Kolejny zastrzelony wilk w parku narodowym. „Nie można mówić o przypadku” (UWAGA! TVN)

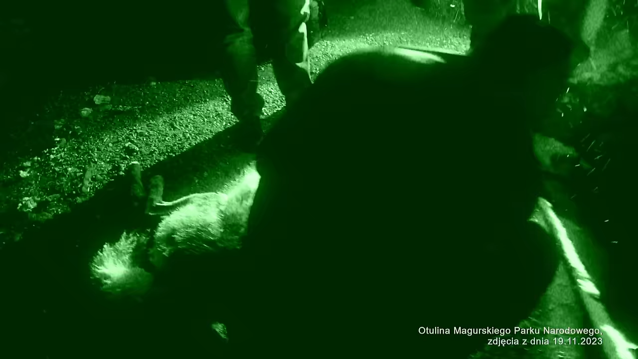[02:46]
Był ten rolnik, który jechał tym ciągnikiem i wiózł tego wilka w tej łysce.